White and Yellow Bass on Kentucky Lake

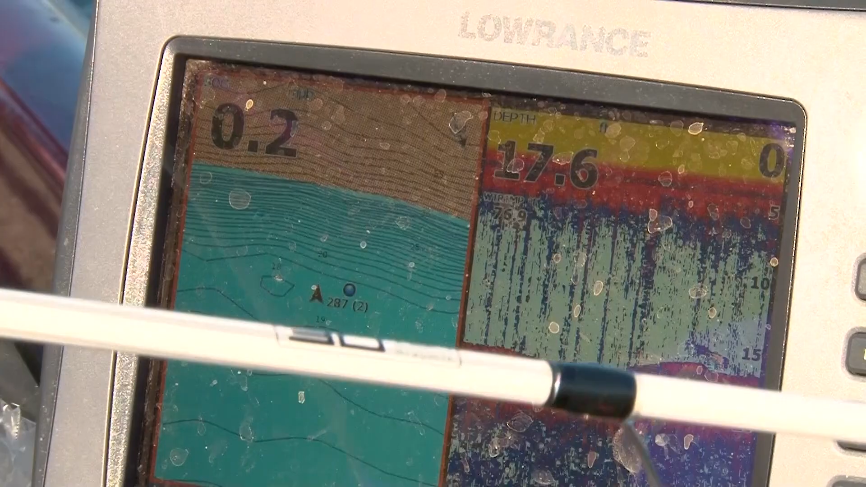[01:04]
feet of water we got a ledge right here that comes up to about 11 feet another ledge over here that comes up 11 feet and there's a hole about 17
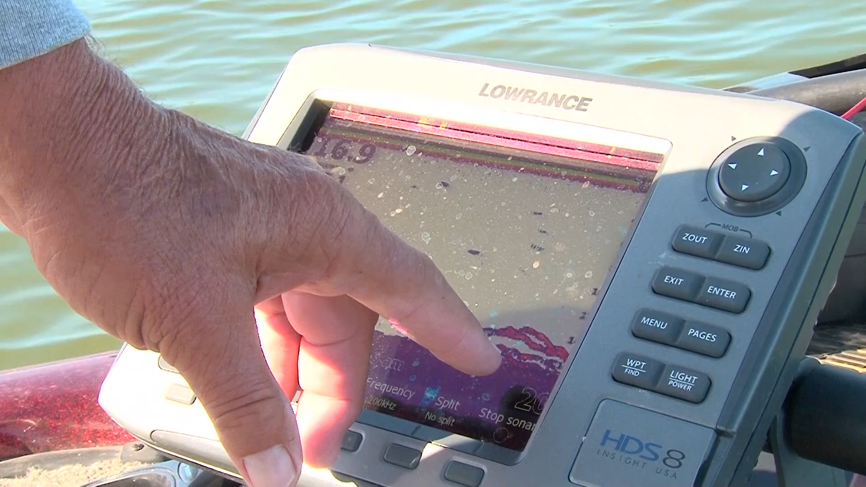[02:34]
18 and a half feet but